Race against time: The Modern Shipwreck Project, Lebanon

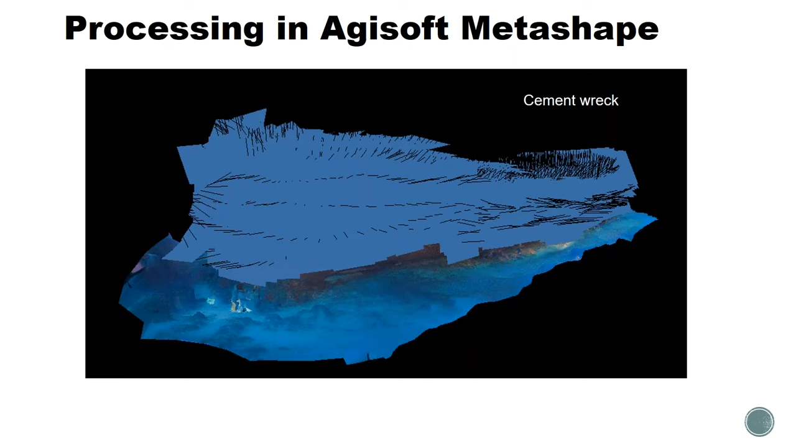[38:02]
So every picture has to have 50% overlap with the next picture so that they can all be added and processed in the software. Here you can see, the blue squares are actually all the individual photographs. All of those we input into Agisoft MetaShape, and then, but before that, Eddie has to color correct all these pictures, which is tiring, I know. Once we put all these pictures in MetaShape, the magic starts happening.
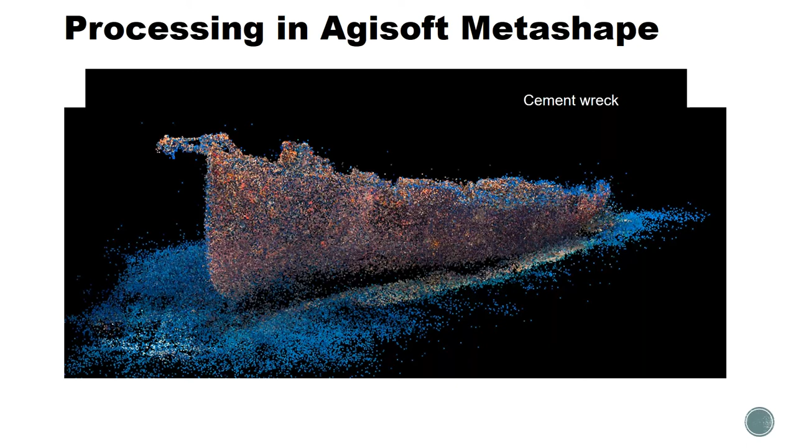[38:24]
The software processes it into a cloud, and then into a dense cloud, and this generates a mesh, which is the actual object, and then finally the software generates the texture,
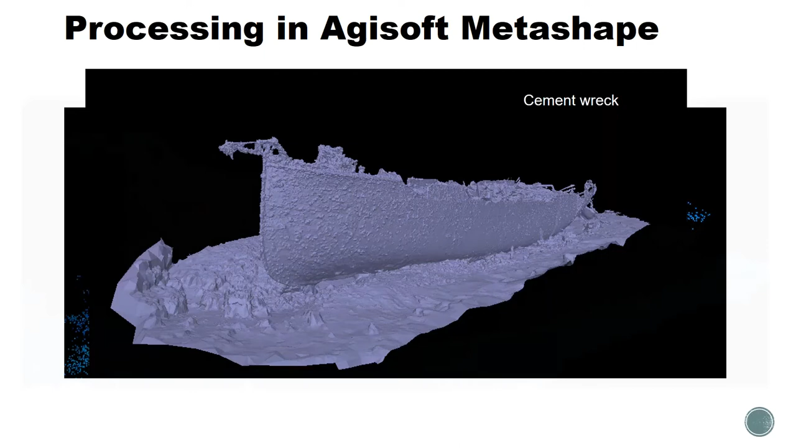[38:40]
and the model is ready to be exported and used. Now, because we measured the shipwreck and we used the scale bars,
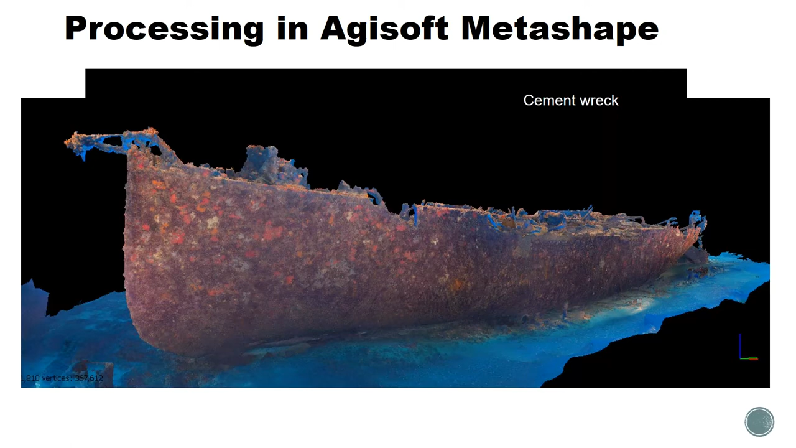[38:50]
the models themselves are accurate, are to scale. So we can use the actual models to measure parts of the shipwreck or the whole shipwreck.